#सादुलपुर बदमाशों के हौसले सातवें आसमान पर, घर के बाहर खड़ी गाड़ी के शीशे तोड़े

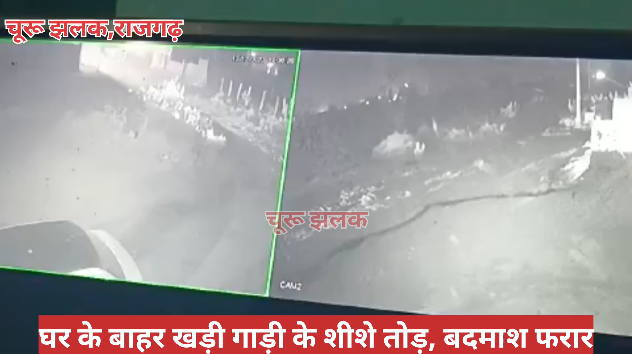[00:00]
तेरा तारिक को राजगड से, जिहां 38 नमबर वाड़ से आईडल स्कूल के पिछे से एक CCTV फुटेज है, वो सामने आ रहा है कि कोई कैमपर गाड़ी है,
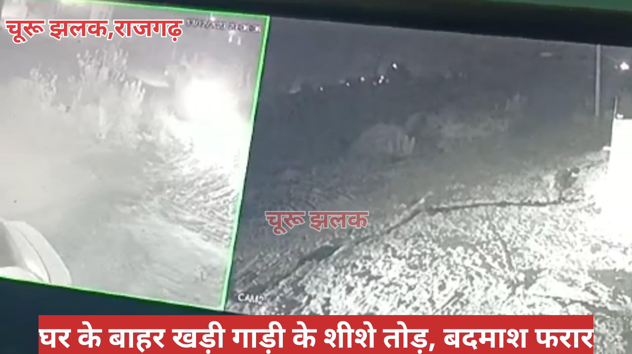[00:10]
यह आप देख सकते हैं CCTV फुटेज में जो कैमपर गाड़ी आ रहा है और दूसरी से क्रीन में हम दिखाने का प्रियास क
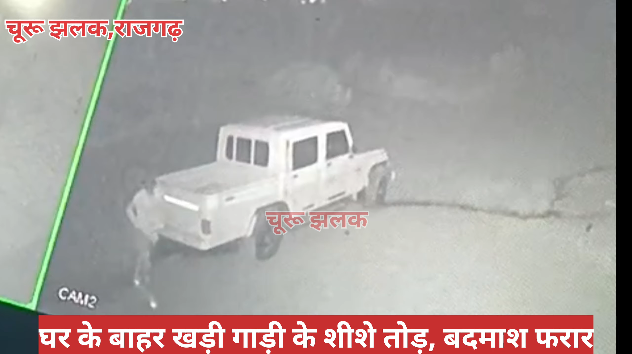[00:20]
जाता है, फिर यहां से मुड़के दोनों वेक्ति पीछे आते हैं, ऐसी घठना देखने को मिलिया है,
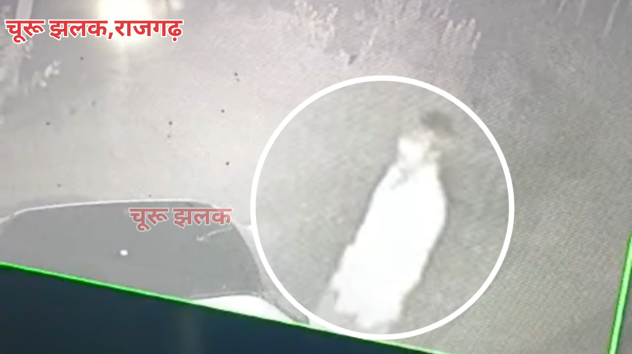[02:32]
हम कर रहे है हलांकि पहचान इसमें नहीं हो पा रही है और एक विक्ति को पहचाना